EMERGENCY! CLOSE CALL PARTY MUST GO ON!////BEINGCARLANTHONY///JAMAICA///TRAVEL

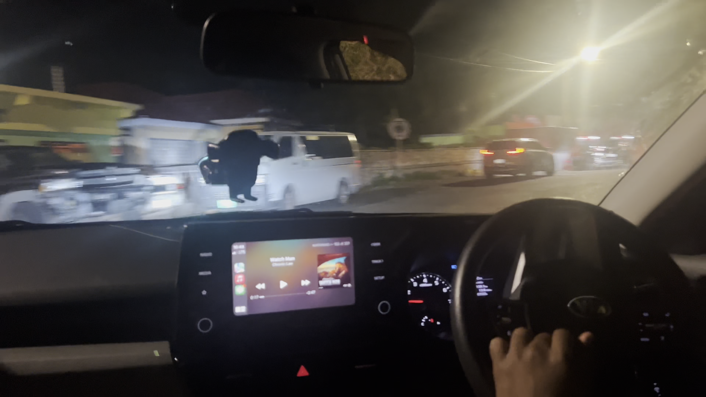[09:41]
Go through one part of one place, but I tell you about them ground kind of thing, yeah. It's normal.
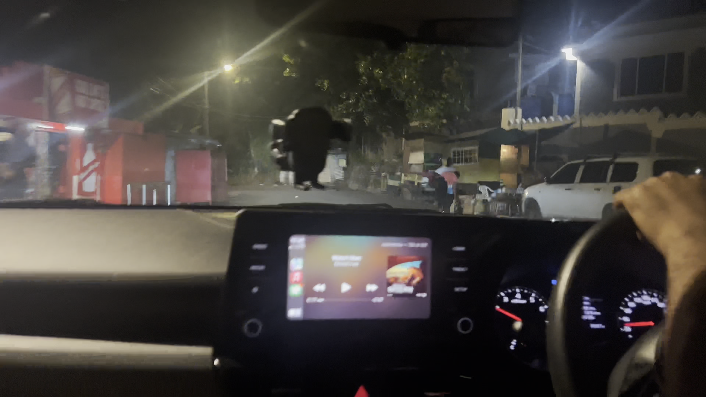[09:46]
Where are you going? Right now, we're there at Agualtaville in St.
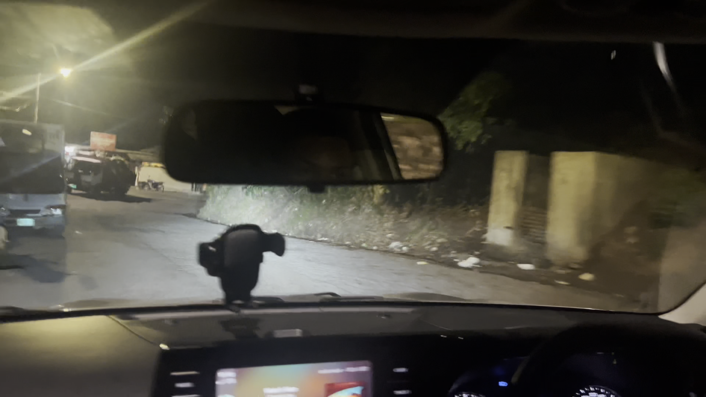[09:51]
Mary, you know? See. I'm sure they take up on the Portland side and stay, so.
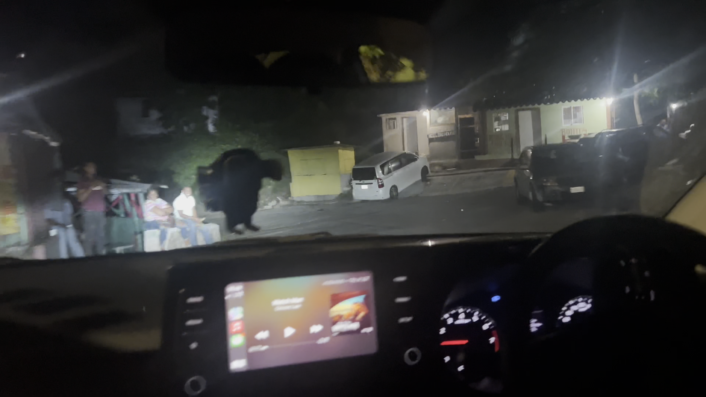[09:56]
Boom. That area where we're in right now, they call it 13 Corner.
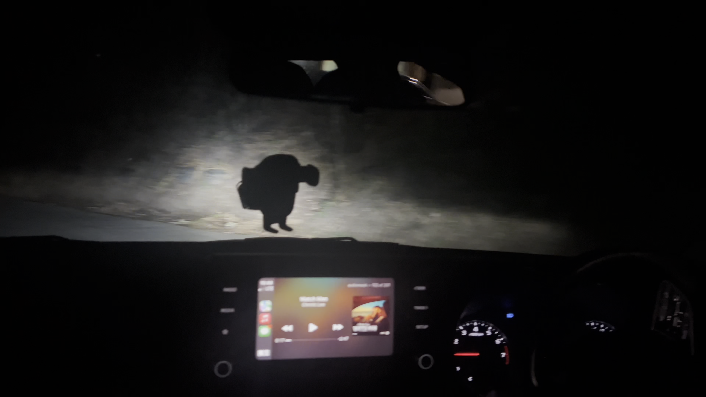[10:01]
13 Corner, all of them things there. That's right. See, Bishop. Late night jugglings, Portland side.